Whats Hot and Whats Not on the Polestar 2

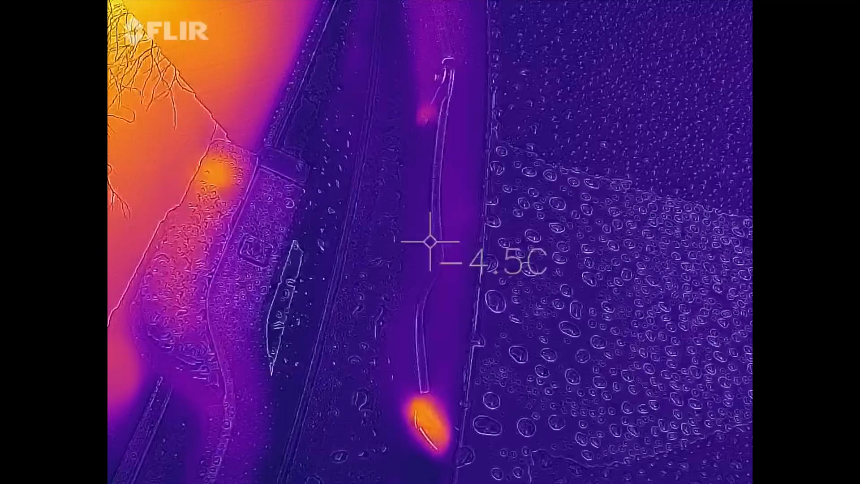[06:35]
Also there's a little bit of heat that was coming from the washer jets.
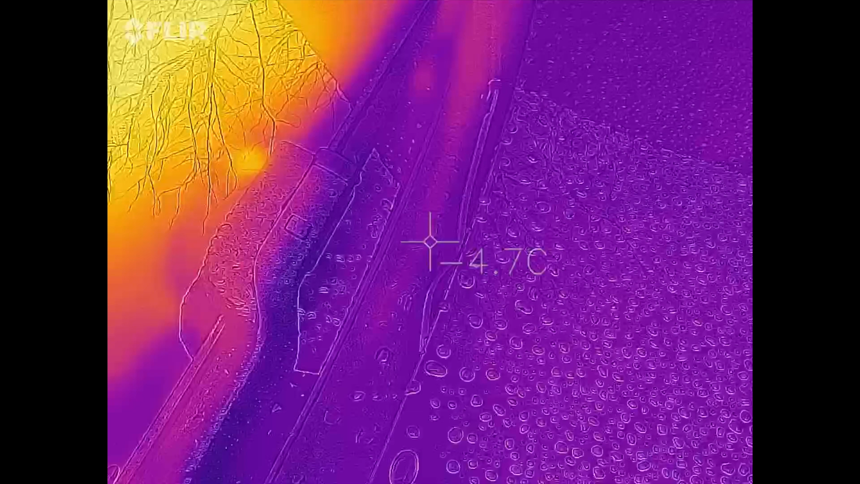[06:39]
I was able to use the washers fine.
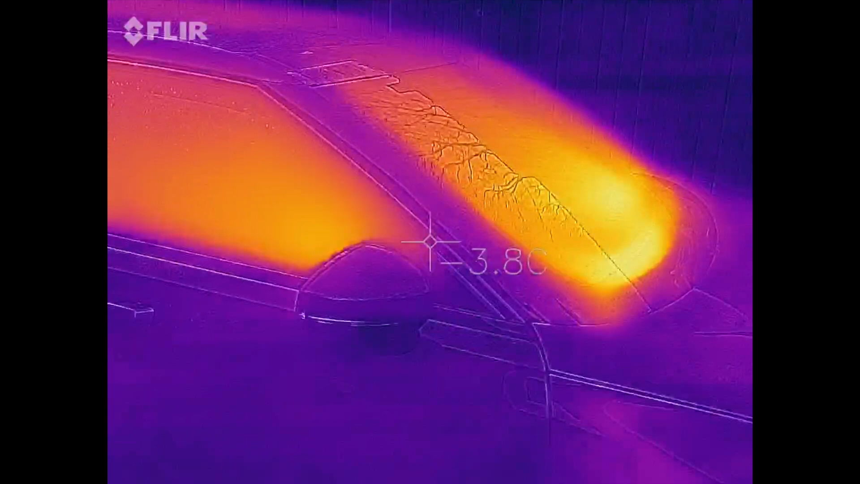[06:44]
But yeah.
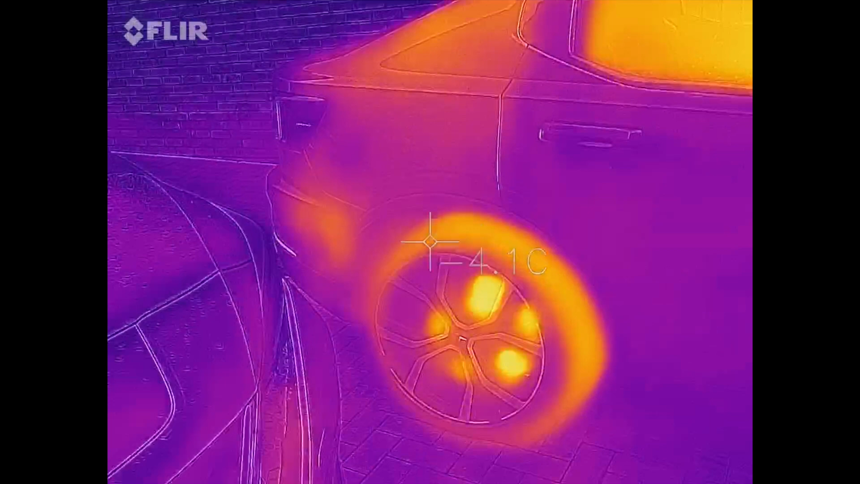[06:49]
I can see a little bit of heat from the wheels as well.